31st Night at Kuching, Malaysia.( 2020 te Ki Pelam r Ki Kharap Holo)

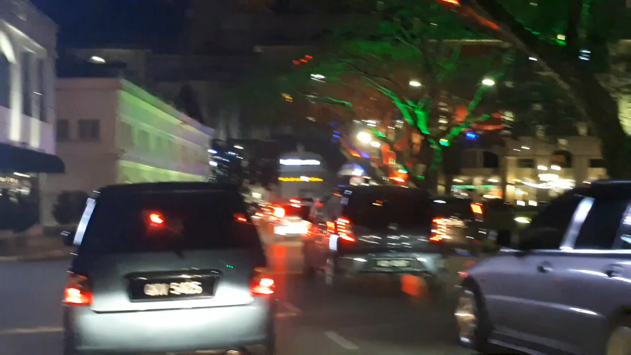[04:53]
নতুন লাগছে কুচিং সিটিটাকে বলো, আজকে পুরো আলোয় আলোকিত চারিদিকে গাড়ি, কে বলবে এখন রাত 9:30 বাজে।
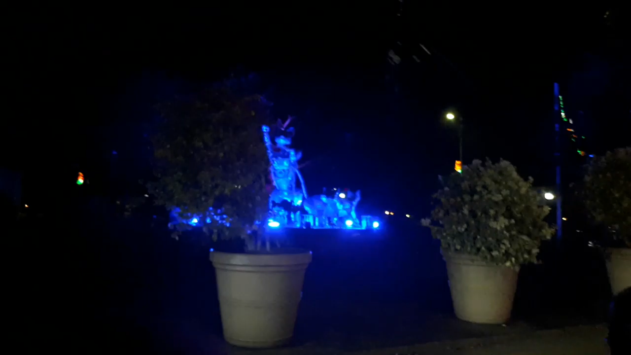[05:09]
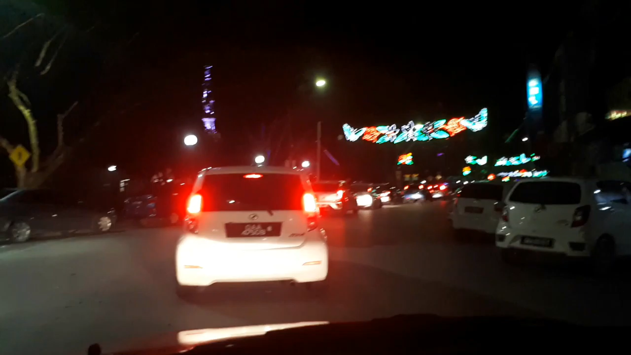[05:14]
আমরা চলে এসেছি এখন ওয়াটারফ্রন্ট পার্কে, বাট গাড়ি লাইন তোমরা দেখো, পার্কিং পাওয়া যাবে বলে তো মনে হয় না, সব গাড়ি লাইন দিয়ে দাঁড়িয়ে রয়েছে।
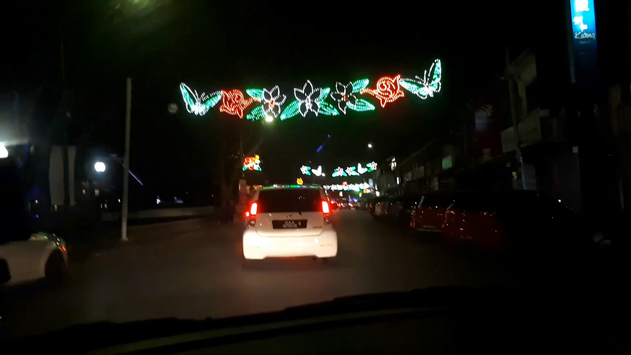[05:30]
ওখানে কেন, ওখানে পার্কিং পাবে না?